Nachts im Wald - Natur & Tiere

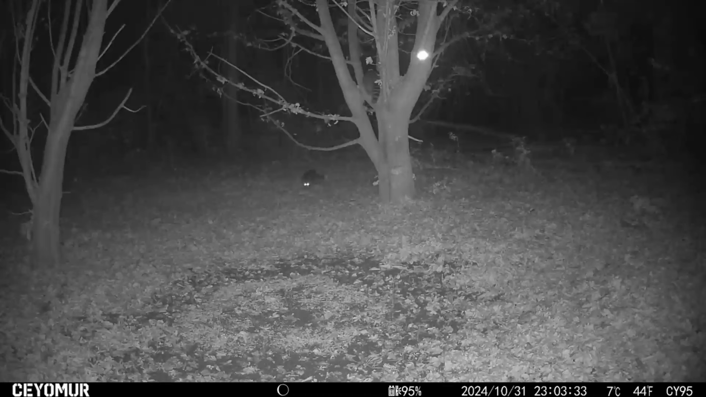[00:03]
ja hallo leute heute wieder aufnahmen von verschiedenen stellen hier sind wir an meinem futterplatz und hier sind wir mal wieder im